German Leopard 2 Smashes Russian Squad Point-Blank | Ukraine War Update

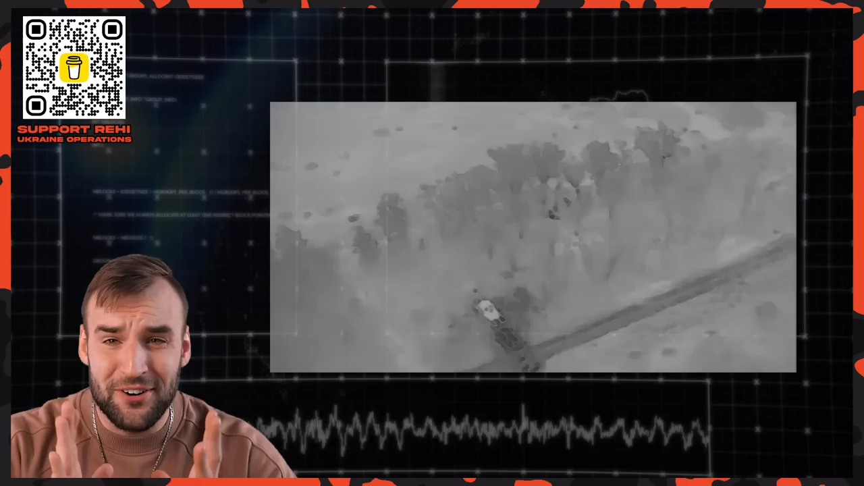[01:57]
friends the first video comes from kupiansk direction and after avdivka's we cannot call it russian success
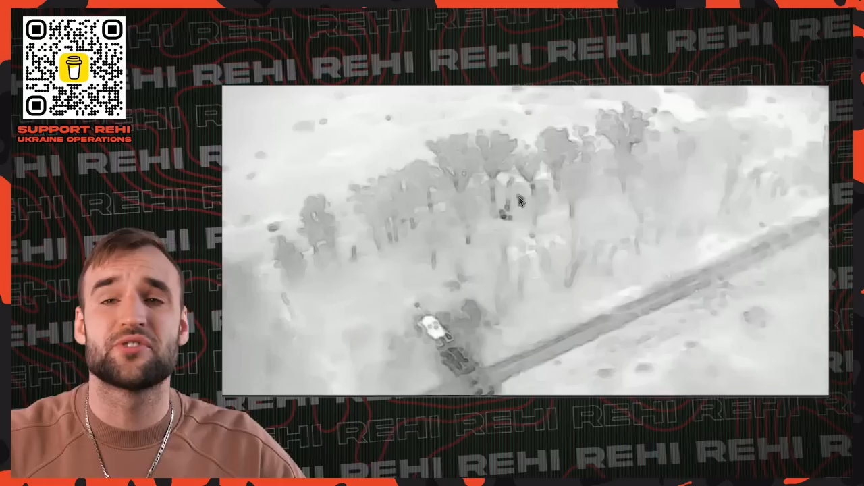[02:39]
newest and these black dots right here these are russian infantry and as much as i count it's about one squad now the distance between them is about
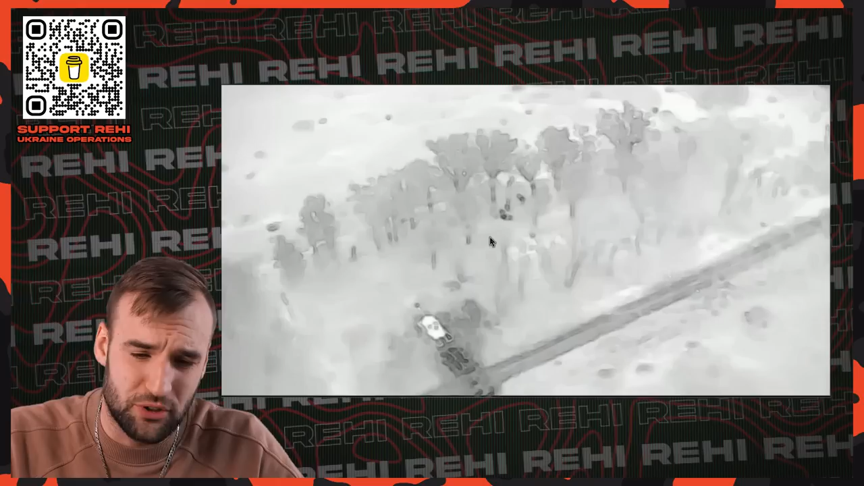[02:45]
20 to 30 meters as i can see let's see what happens because many people say that main battle tanks are obsolete
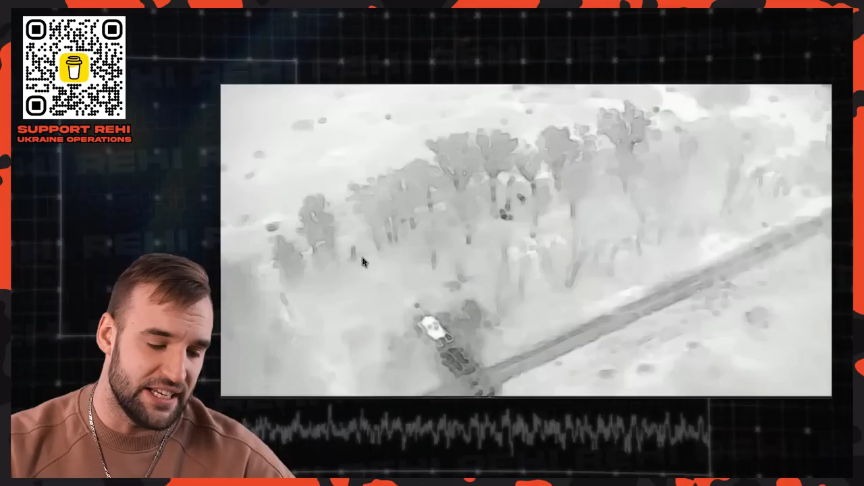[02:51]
well they don't have much defense against the drones small kamikaze drones but against the infantry they're irreplaceable so the
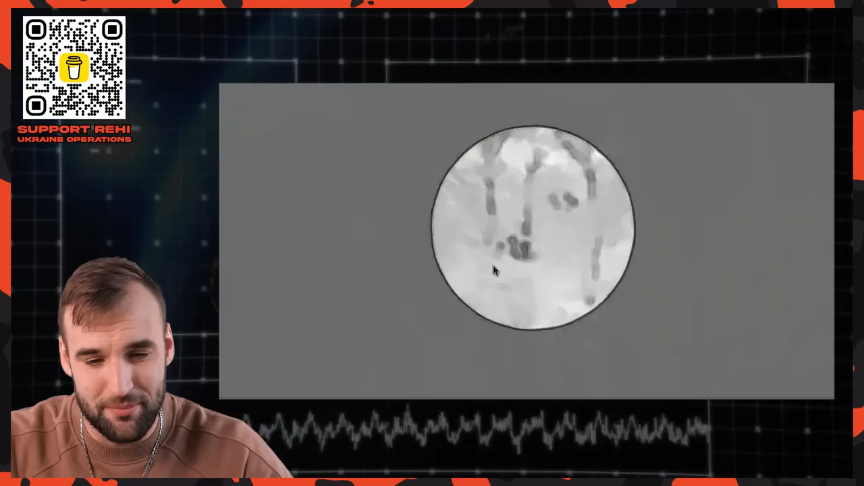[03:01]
main this is the russian squad yes trying to strike kupiansk direction from kupiansk
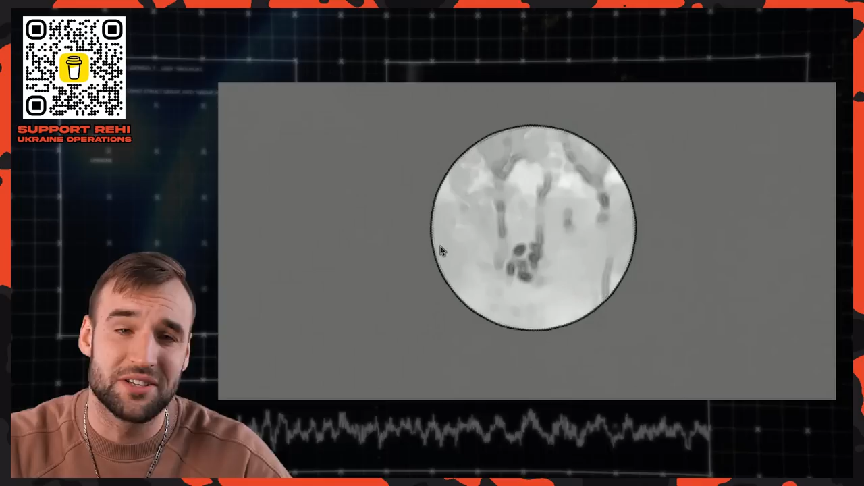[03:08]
because supposedly the ukrainian front is crumbling and let's see how they are met with
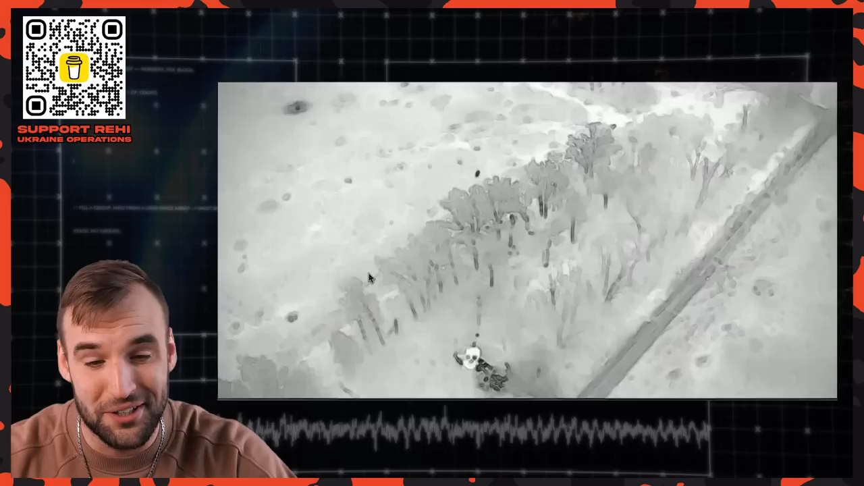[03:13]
ukrainian democracy the main battle tank aims its barrel
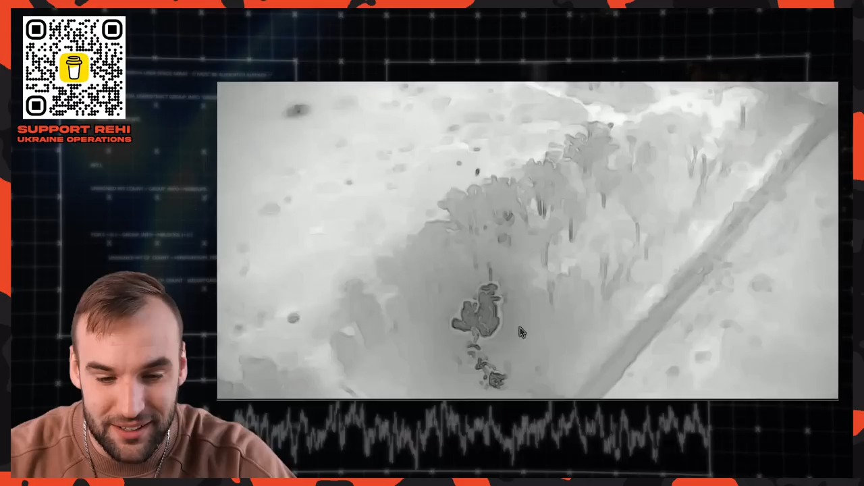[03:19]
bada bim bada boom yeah and the shot is so accurate that the tree falls down what did the tree do nothing the tree was there for free why is it destroyed
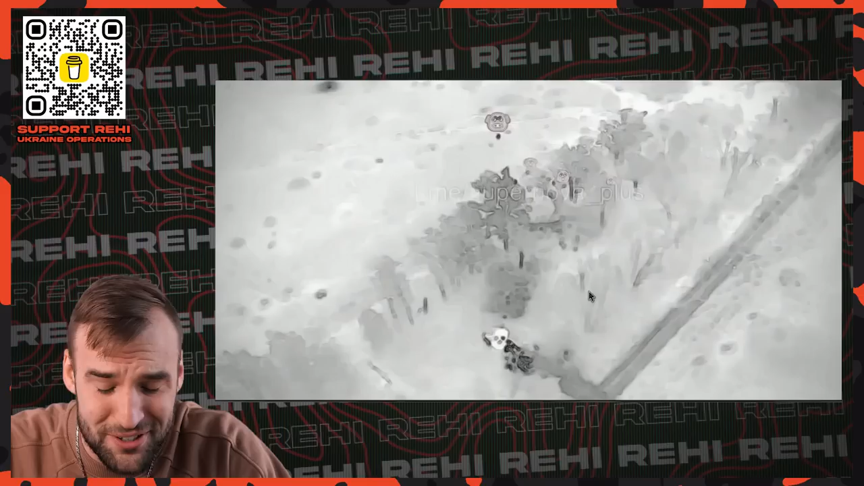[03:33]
suddenly but what you're gonna do another shot
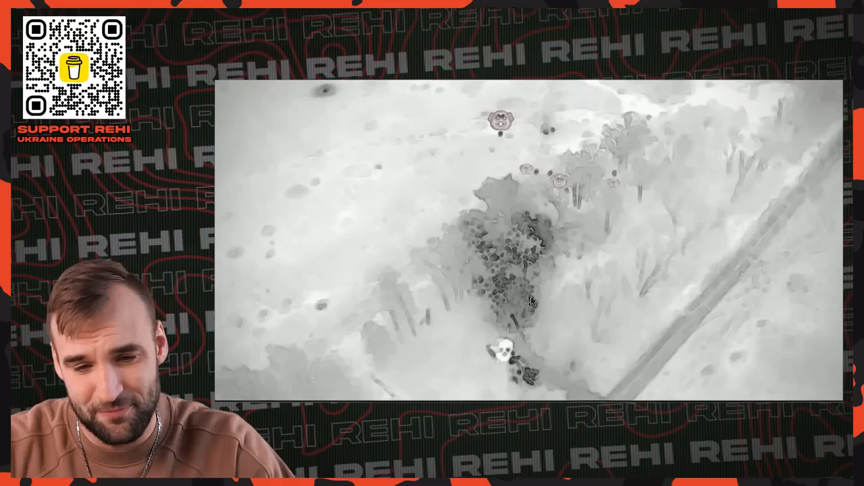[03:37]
and the piggies are right here as you can see and another one yes three shots it fires
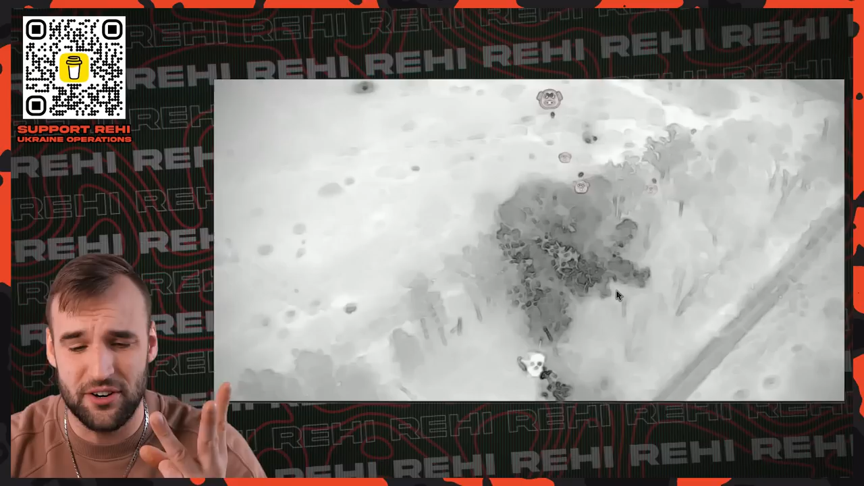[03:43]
point blank range russians are running now i i call them piggies right now i get i don't know if this